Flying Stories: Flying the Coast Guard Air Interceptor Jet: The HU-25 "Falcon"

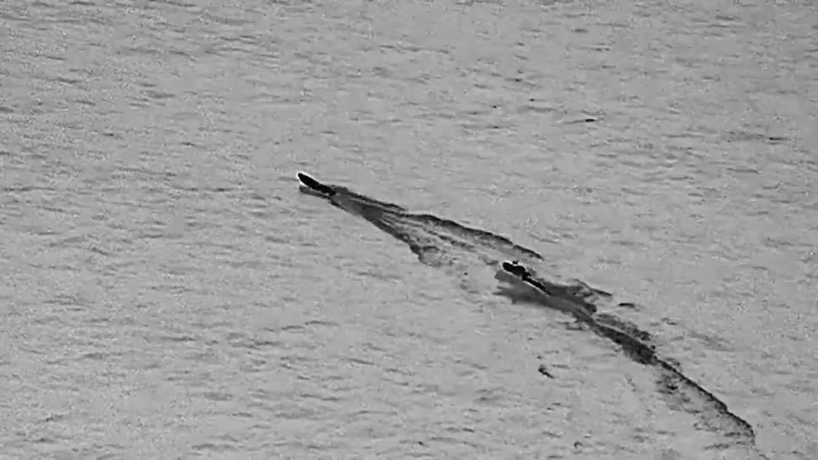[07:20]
Additionally, the camera pod also possessed a separate night vision infrared camera,
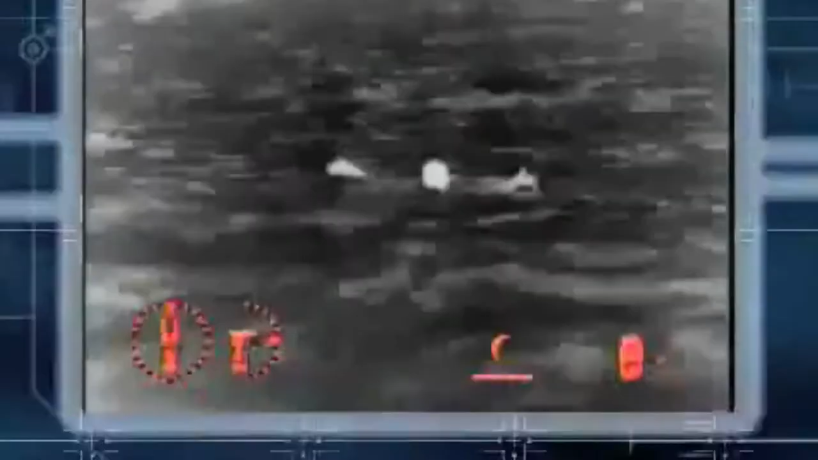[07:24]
which was used to detect a target's
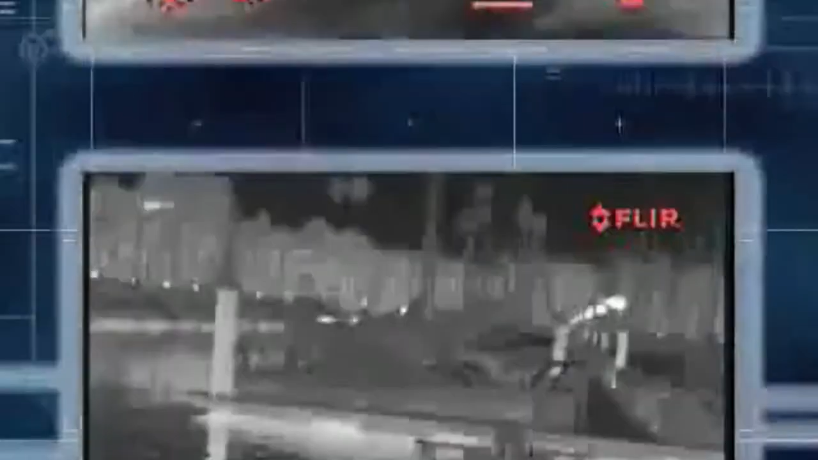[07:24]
heat signature
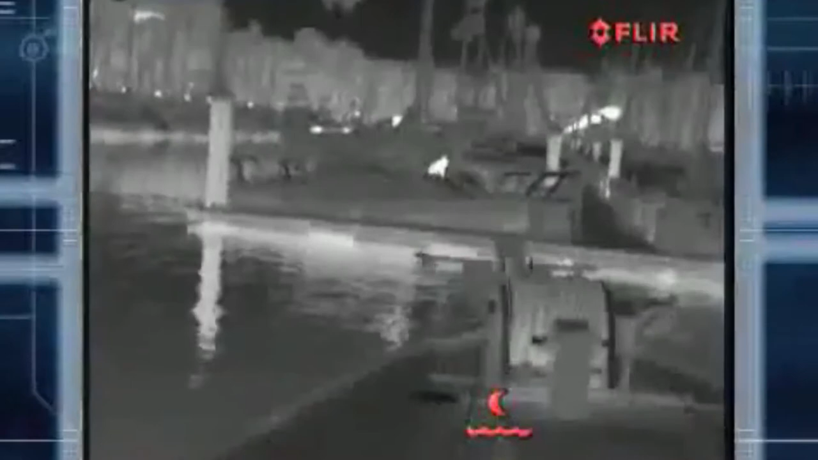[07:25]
during searches at night or in poor weather conditions, like fog.
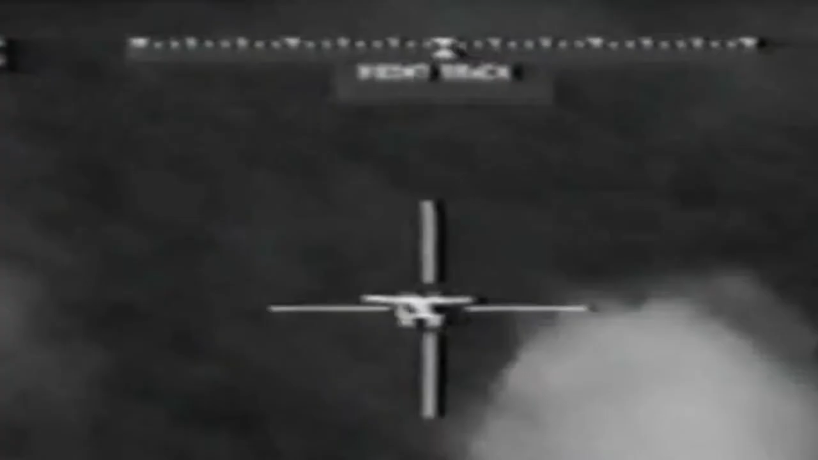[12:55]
we slowly crept up behind it to within 100 feet of its tail so that we could visually identify it and get its tail number.